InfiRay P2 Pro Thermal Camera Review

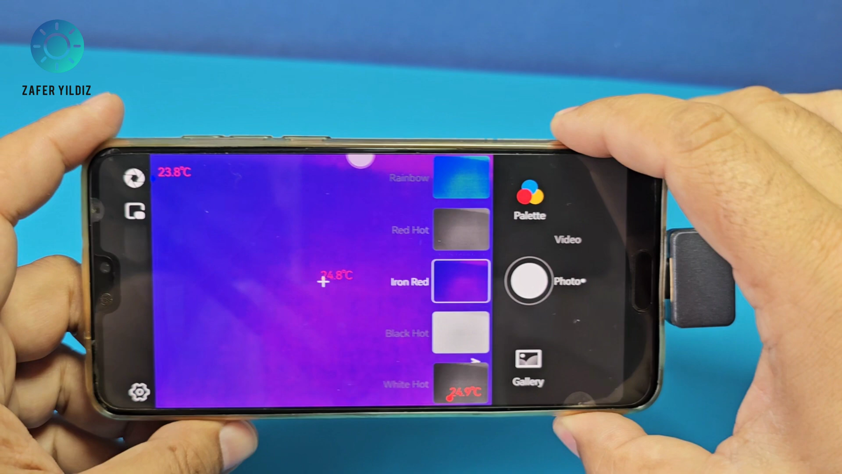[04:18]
On screen: spot 24.8°C
Gerçekten çok güzel bir arayüzü var. Farklı renklerde farklı modlarda
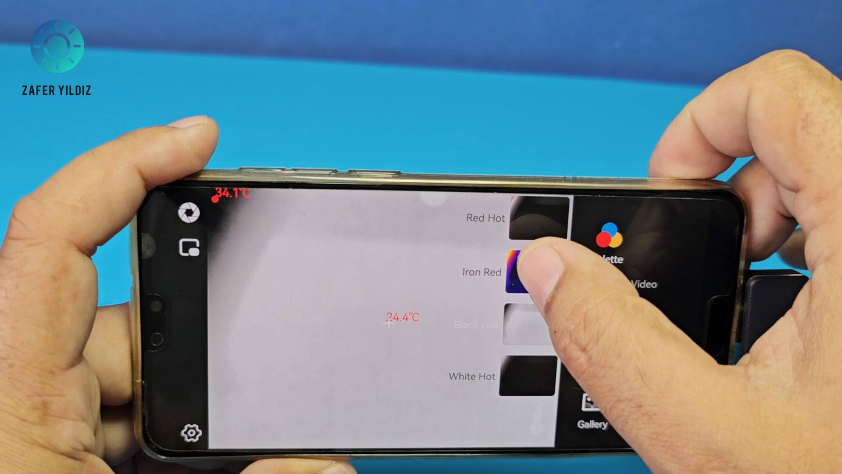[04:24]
On screen: spot 34.4°C
arkadaşlar değerlendirmeler yapabiliyorsunuz bu şekilde.
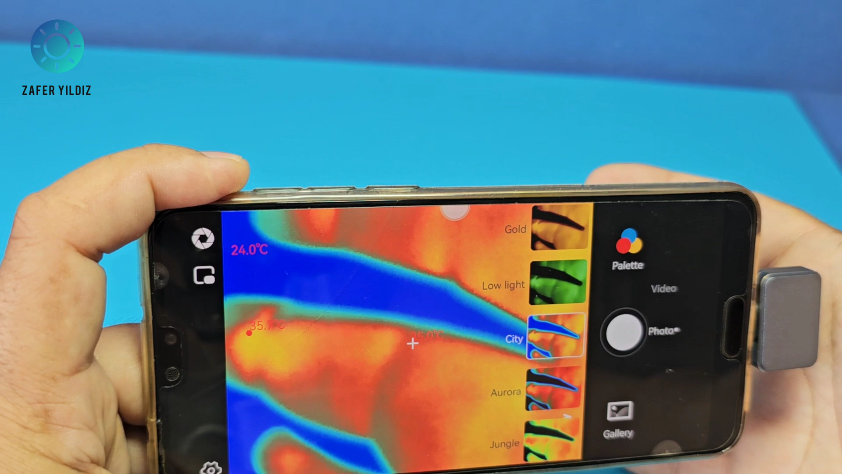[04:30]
İster kızıl tonlu olarak isterseniz farklı tonlarda çekim yapabiliyorsunuz. Yine hem video kaydedebiliyorsunuz hem de oradaki görüntünün fotoğrafını çekiyorsunuz arkadaşlar.
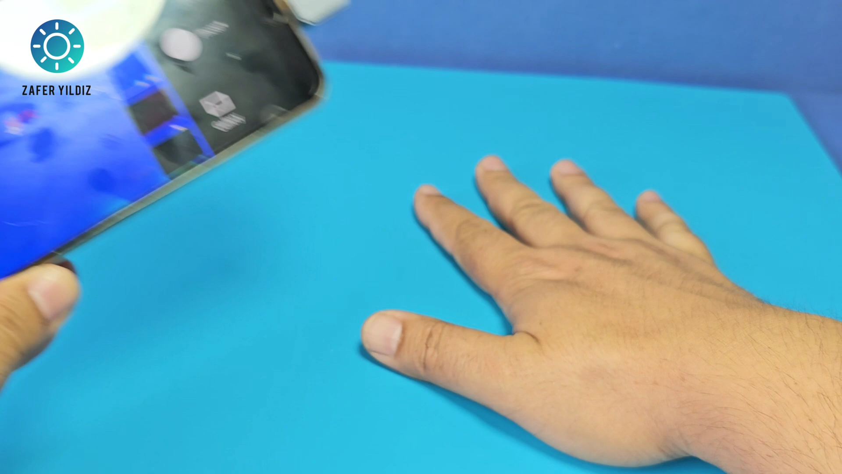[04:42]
Şu an elimi koyuyorum bakın buradaki sıcaklık bilgilerini şu an elimi aldım görüyorsunuz.
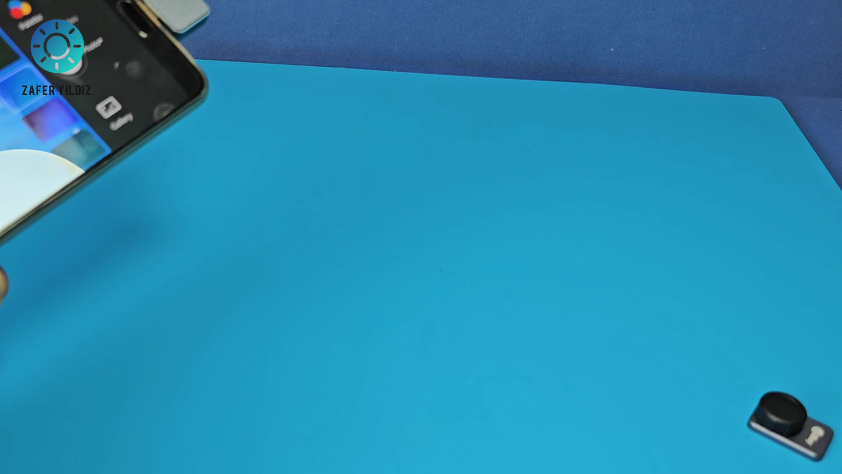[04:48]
Normal kameraya bakınca hiçbir şey yok ama termal kameradan el izimi bu noktada görebiliyorsunuz.
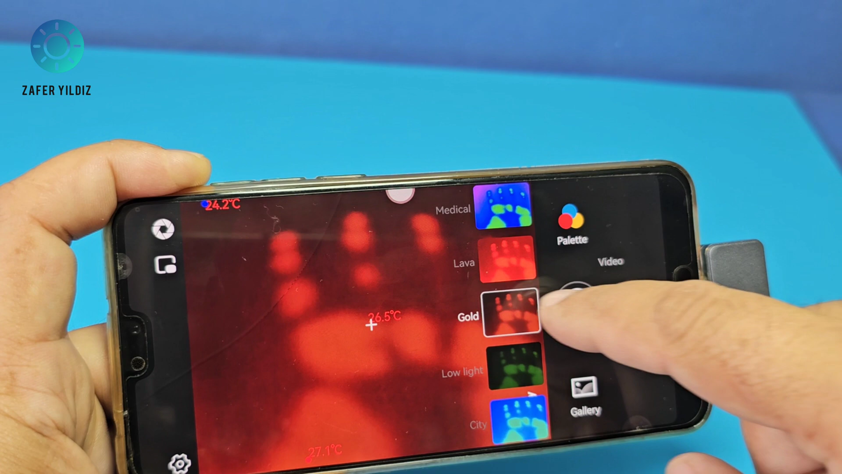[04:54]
On screen: spot 26.5°C
Yine buradan diğer modlarda aynı noktayı sizlere göstermek istiyorum arkadaşlar.
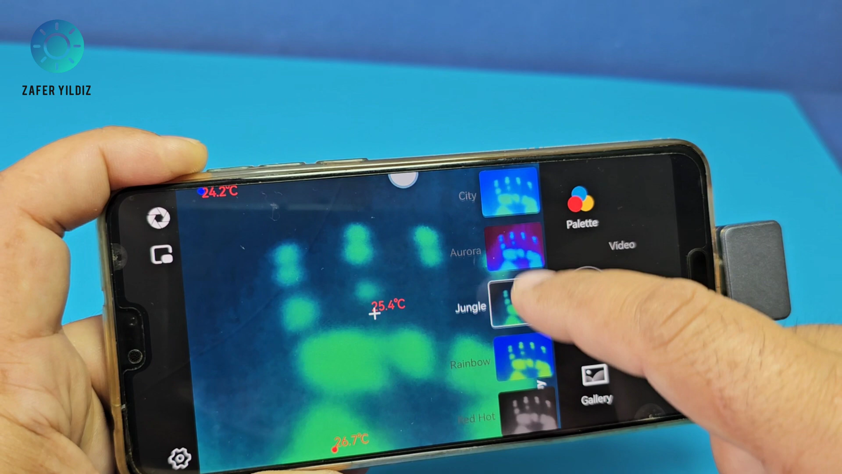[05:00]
On screen: spot 25.4°C, min 24.2°C
Bakın gerçekten çok farklı seçenekler sunuyor size ve kesinlikle daha önce de belirttiğim gibi bu konuda elime geçen en kaliteli kamera olduğunu bir kez daha üzerine basarak belirtmek istiyorum.
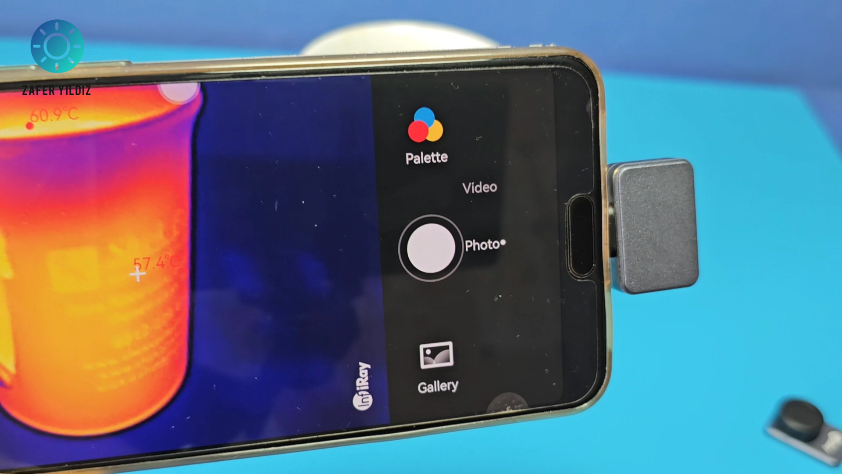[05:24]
On screen: spot 57.4°C, max 60.9°C
Bakın şu an kahve bardağının sıcaklık bilgileri ekranda gözüküyor. Sizin için kamera açımı bir kez daha düzelttim. Bu cihazın en güzel taraflarından bir tanesi aynı anda 3 farklı noktadan sıcaklık bilgisi alabiliyoruz arkadaşlar. Şöyle tutacağım. Bakın yandan mavi ile gördüğünüz aşağı yukarı odanın sıcaklığı 23.9-24 derece civarındaymış. Kahve bardağının dış kısmı 57.3 santigrat derece.
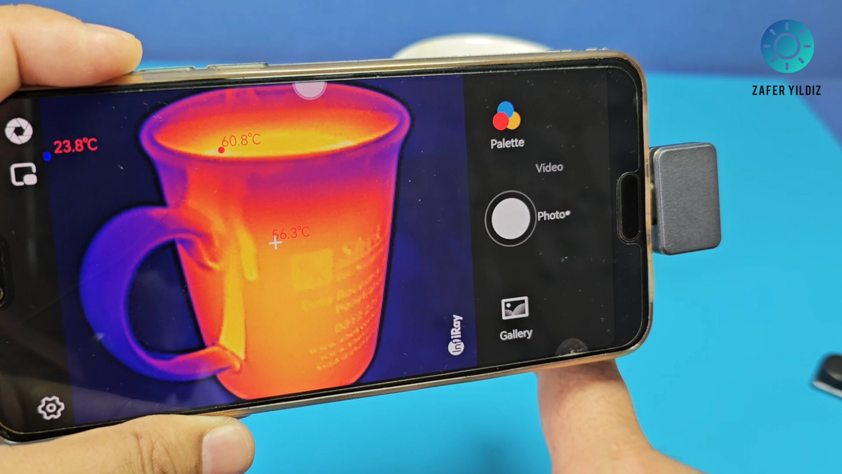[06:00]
On screen: spot 56.3°C, max 60.8°C
Şurada ise arkadaşlar bakın buraya geçti. 60 derecelik bir sıcaklık okuyor. Yani bardağın dış kısmıyla kahvenin olduğu bölüm arasında bir sıcaklık farkı da gözüküyor arkadaşlar. Bu şekilde sistem kameramız çalışıyor.
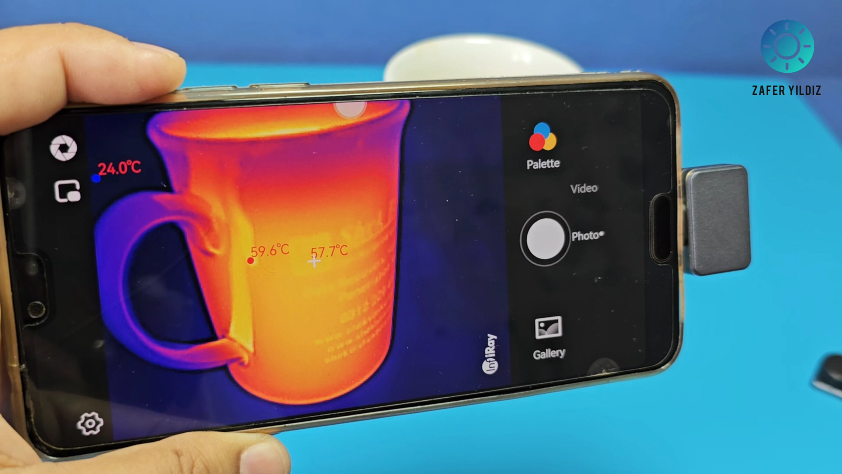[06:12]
On screen: spot 57.7°C, max 59.6°C, min 24.0°C
Dediğim gibi kesinlikle çok güzel bir cihaz. Kesinlikle özellikle telefon tamiriyle uğraşanlar için ya da tesisat işiyle uğraşanlar için elinin altında bulunması gereken bir cihaz.
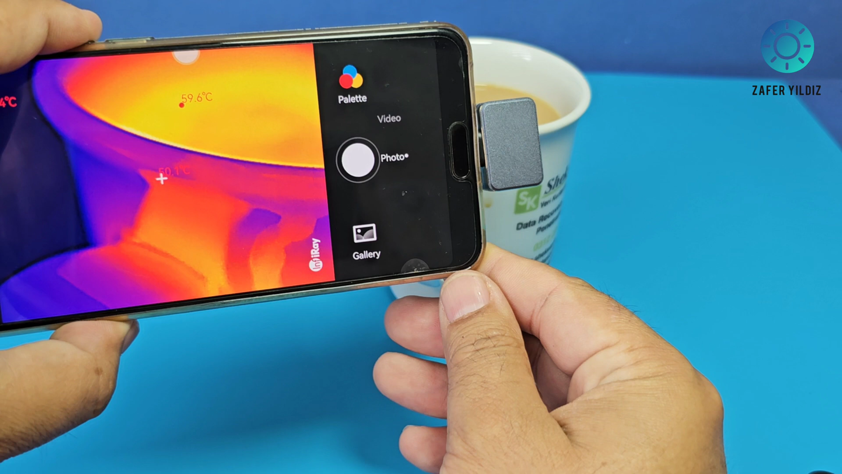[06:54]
Bakın şu şekilde tam kenara yaklaştım. Bakın burada detayları daha büyük bir şekilde görebiliyoruz. Özellikle cep telefonu anakartı üzerindeki minik bileşenlerin hangisinin arızalı olduğu ya da hangi bölümde arızanın daha net belirlenmesi gerektiği yerlerde bunu kullanabilirsiniz. İnanın bana bir tanecik yolun sıcaklığını bile bu makro lens sayesinde bulmak mümkün.
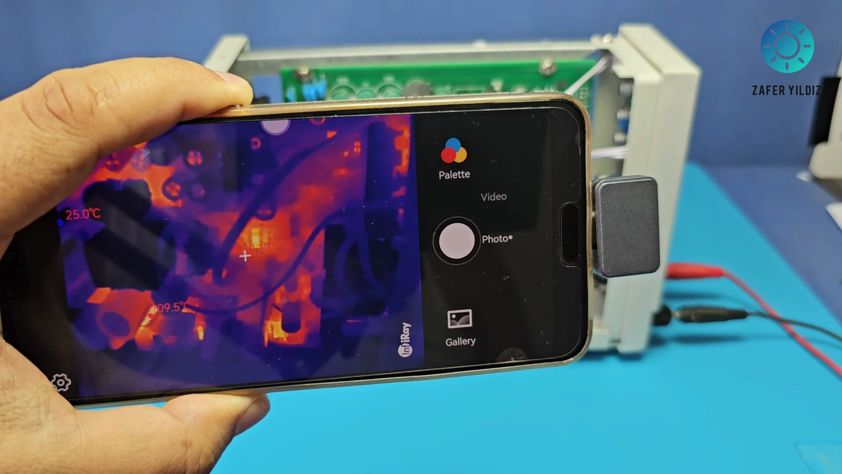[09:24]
Bakın kamera üzerinden baktığımızda bu şekilde bir ısıl dağılım ile karşılaşıyoruz. Özellikle 220 voltun bulunduğu kısmın daha sıcak olduğunu görebilirsiniz. Bakın şunun altında da sanırım bir mikro kontrolcü var. şu bölüm biraz daha fazla ısınıyor. Bakın şurası. Pardon şuradaki entegremizmiş arkadaşlar. Ben bunu arka taraf zannediyordum. Evet şuradaki entegremiz de ısınıyor.
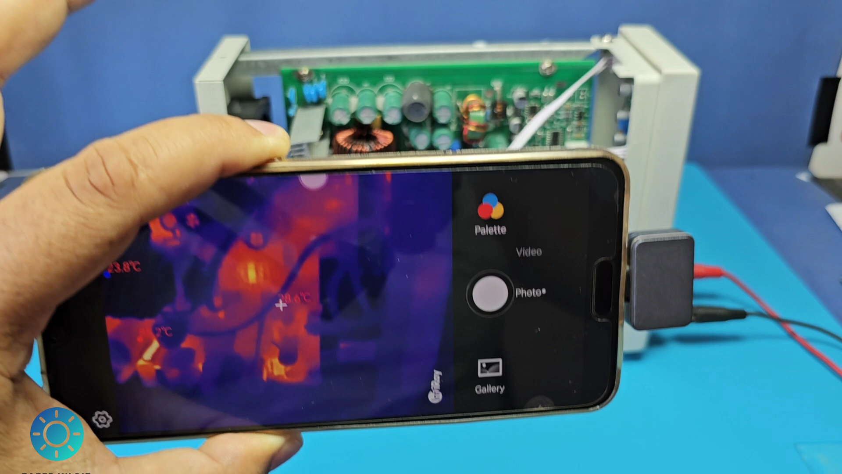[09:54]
Şimdi kısa devre yapacağım arkadaşlar. 10 amperlik yük altında kısa devre ediyoruz.
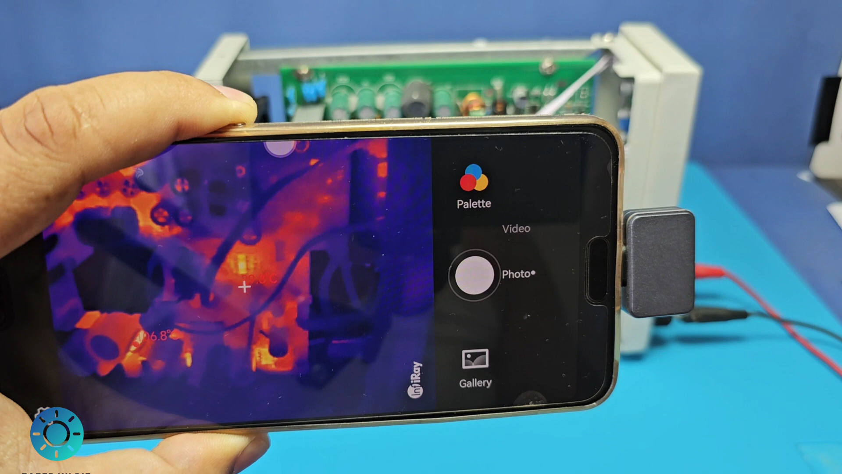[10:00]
Bakalım sıcaklık değişimi ne şekilde olacak. Özellikle şuradaki MOSFET'in bulunduğu kısmın hızlı bir şekilde ısınmaya başladığını görebilirsiniz.
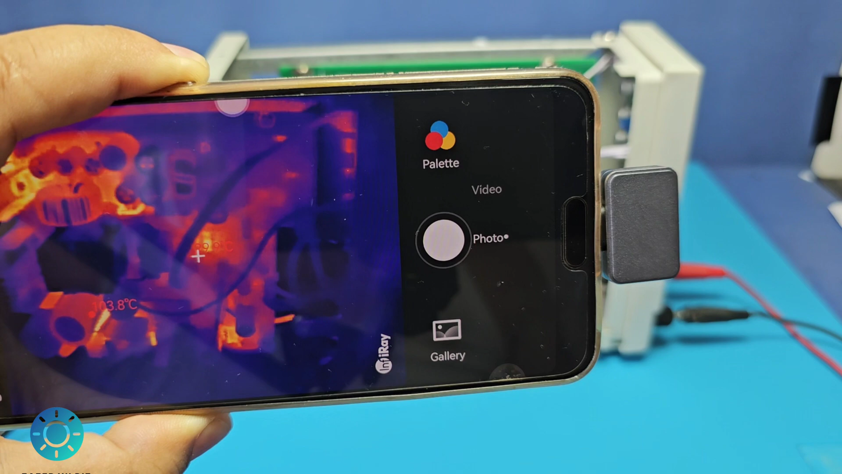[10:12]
Yine şuradaki çıkış bölümü de ısınıyor arkadaşlar.
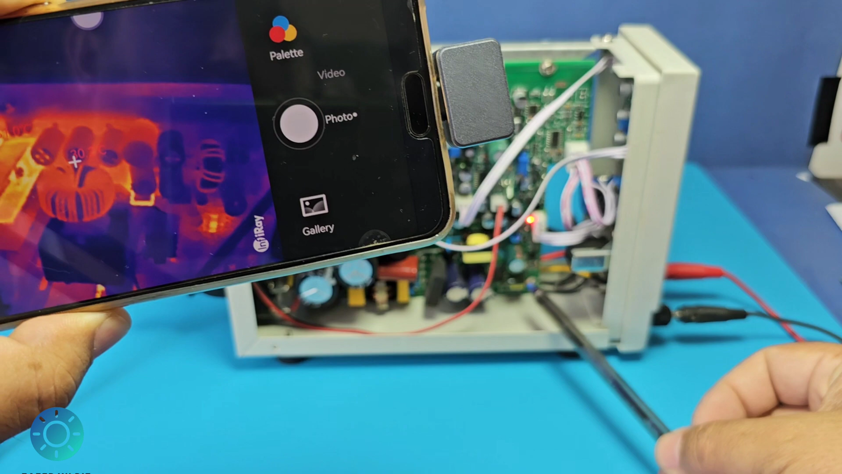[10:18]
Bu gerçekten 100
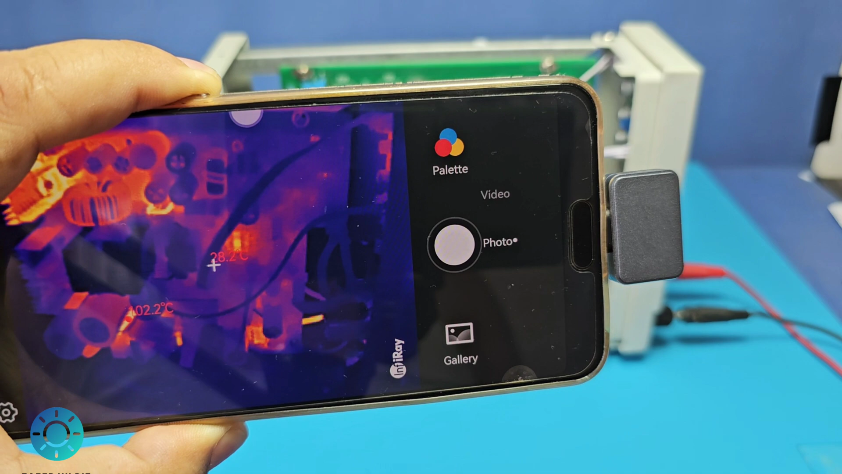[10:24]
derece civarına geldi. Şurası çok enteresan.
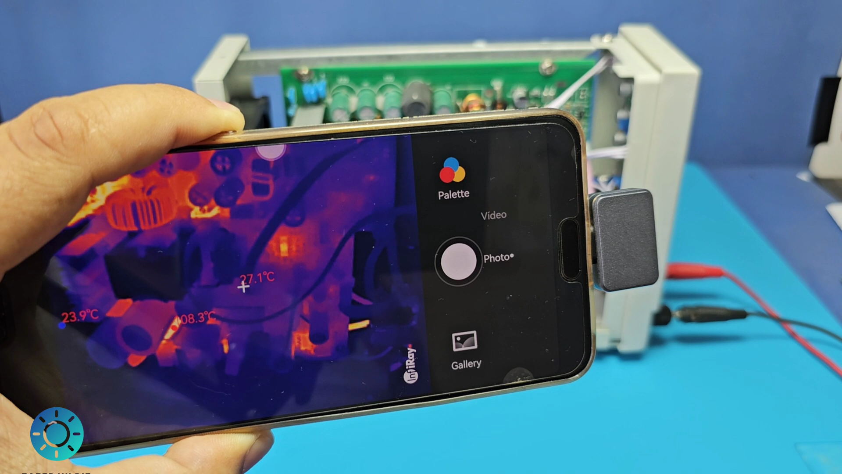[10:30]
On screen: spot 27.1°C
gerçekten ısınıyor arkadaşlar. Ben bu kadar ısındığını bilmiyordum. Vay canına diyorum. Bakın şuradaki şu kısım 100 derecenin üzerine çıktı neredeyse.